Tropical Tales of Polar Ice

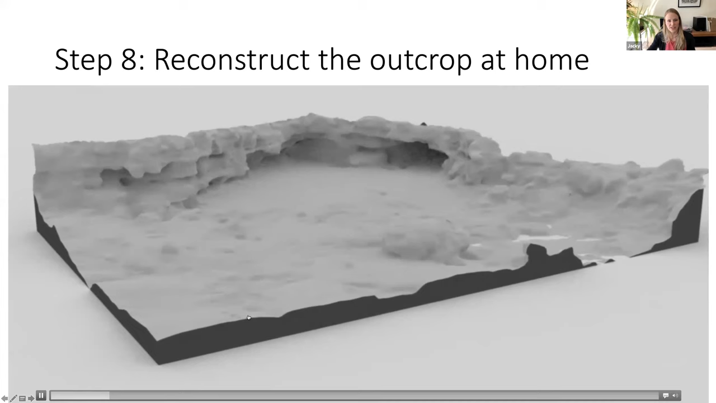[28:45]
And this is an example here. So it's a 3D surface that's just based on
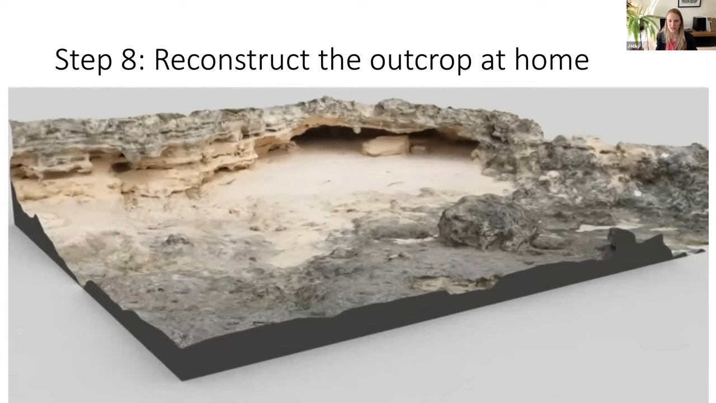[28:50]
measuring kind of a few ground truth points and then linking all of these photos together, and we can revisit the outcrop once we're back in the lab.
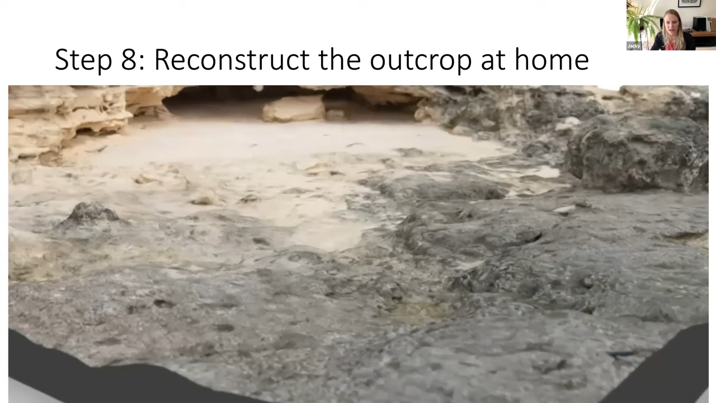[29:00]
You can also put on augmented reality